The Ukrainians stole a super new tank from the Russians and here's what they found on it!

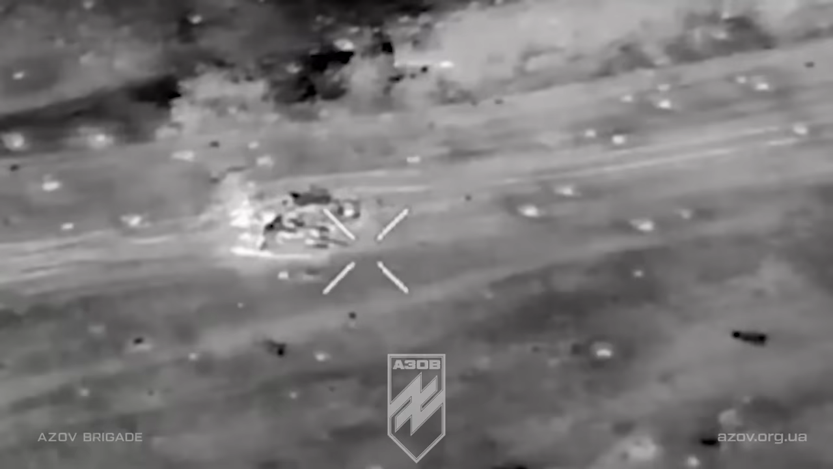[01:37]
They easily started the tank's engine and drove it behind their defensive line.